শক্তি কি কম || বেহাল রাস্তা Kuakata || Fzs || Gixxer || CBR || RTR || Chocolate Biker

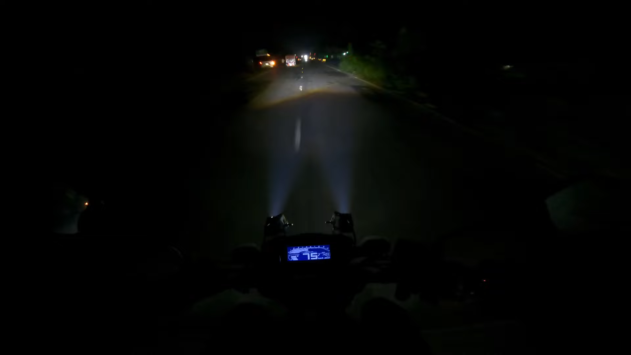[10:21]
বাংলাদেশের সবচাইতে দুর্ঘটনাবহুল রাস্তা হচ্ছে বরিশাল। ফাইনালি বরিশালের ভয়ঙ্কর রাস্তা পার হয়ে এখন আমরা মাওয়া এক্সপ্রেস হাইওয়েতে উঠছি।